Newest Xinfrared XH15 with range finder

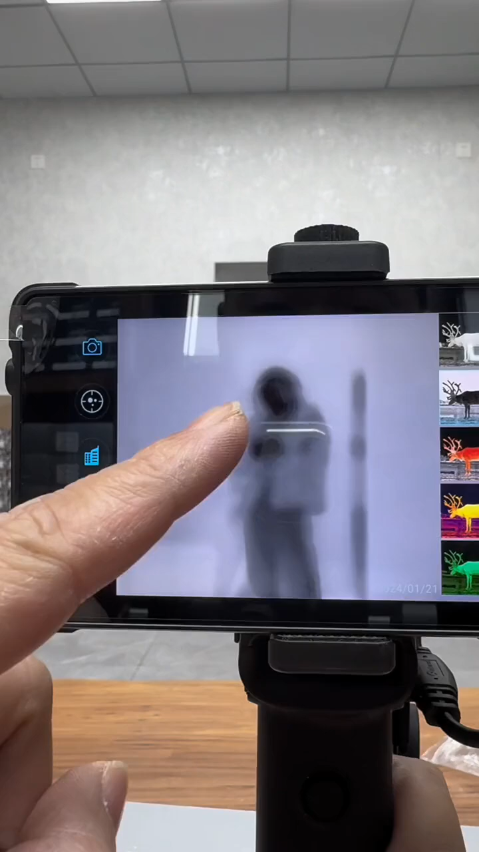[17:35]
下面我教大家调清晰度很多时候都过了这种清晰度很模糊怎么办呢这个镜头这个镜头是左右旋转的就调清晰度的然后慢慢量
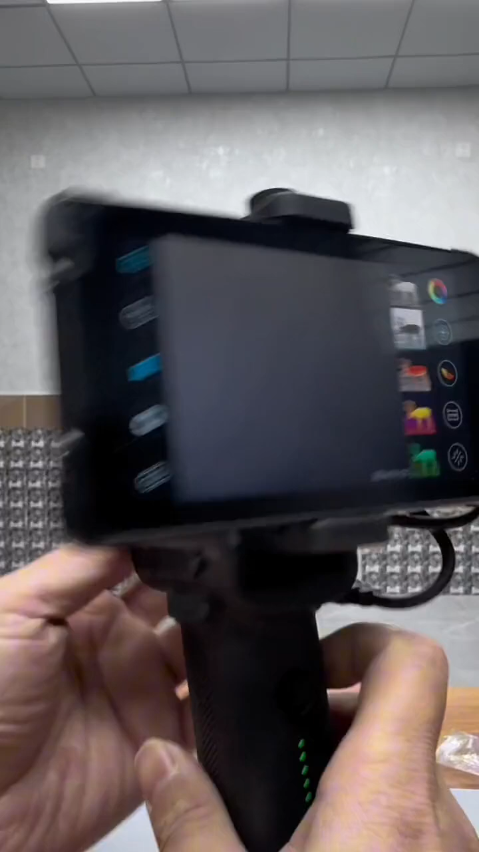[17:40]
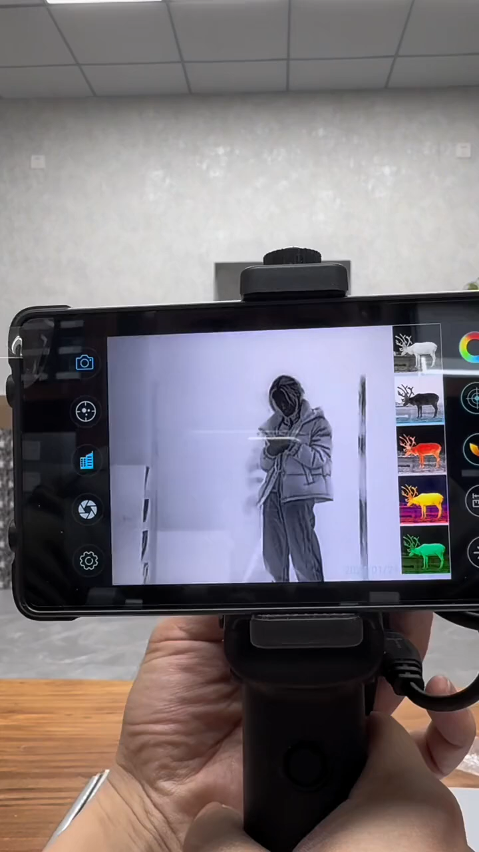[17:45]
你看你会发现越来越清晰越来越清晰度你如果领过了之后它就模糊了怎么办呢这样回你一下达到你那个清晰度这就是你调好的清晰度
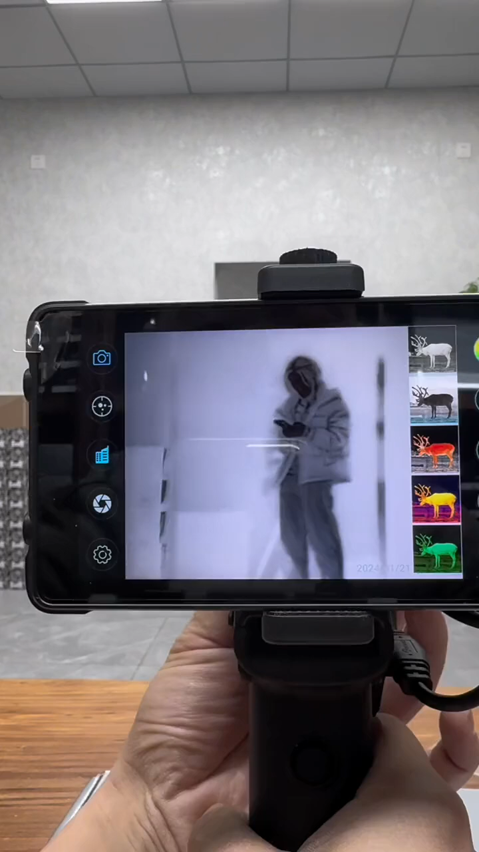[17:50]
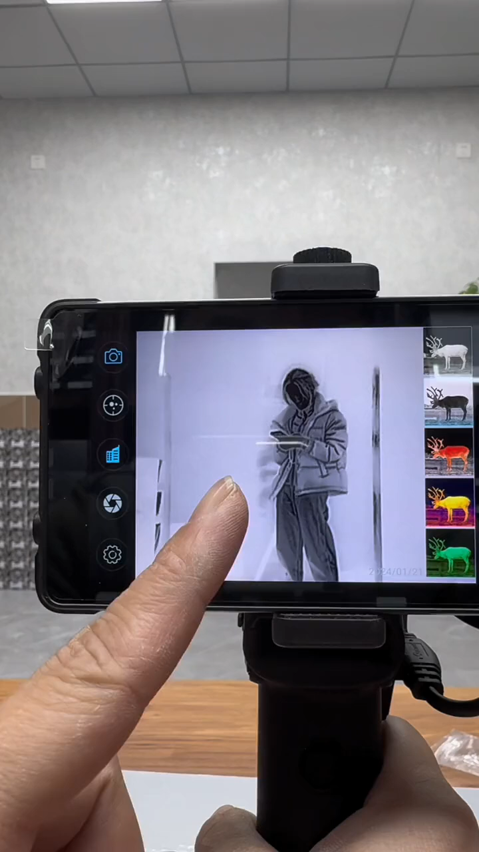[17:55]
晚上出去玩数年这种情况下这种清晰度一般调个二三四年就足够了如果说你要去玩平
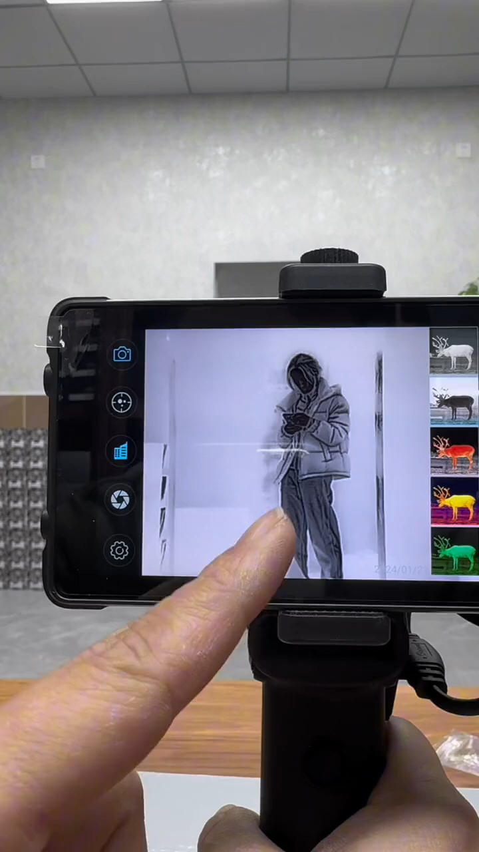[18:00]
底调到50米左右我们就来简直啦